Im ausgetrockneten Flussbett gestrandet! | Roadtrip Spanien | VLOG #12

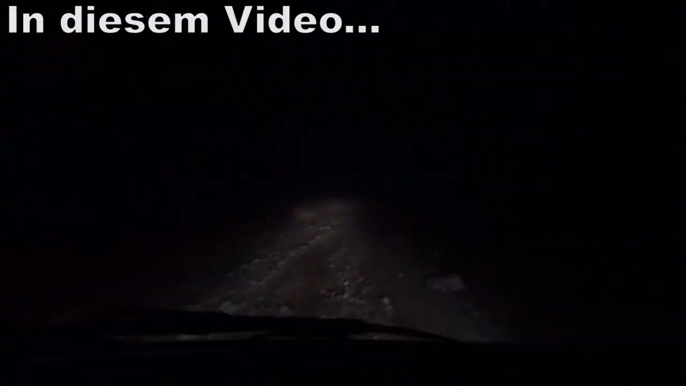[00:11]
Einfach richtig raus. Vielleicht füllt der Fluss auch ein bisschen Wasser. Nein, jetzt gerade nicht. Ich sehe keinen Weg. Ich sehe rechts nicht. So, wir sind erstmal raus aus dem Fluss. Wir haben das Schluss mit überlegen.
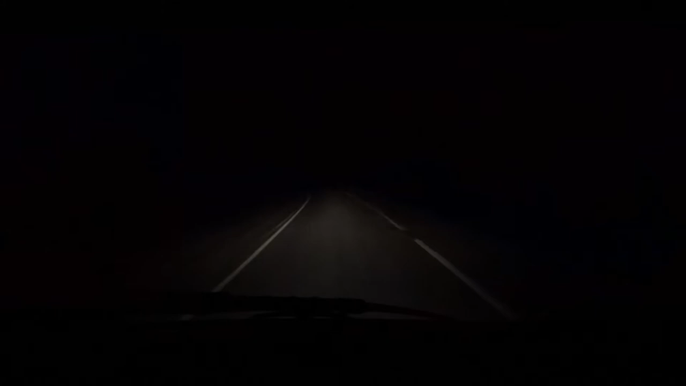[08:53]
Und es ist einfach richtig lustig, dass man hier auf so einer ehemaligen Straße fährt. Und die ist irgendwie... Du hast das Ziel erreicht. Aha. Guck mal hier. Guck mal hier rechts. Ja. Ja. Ähm. Ja. Also sowas hatten wir auch noch nicht.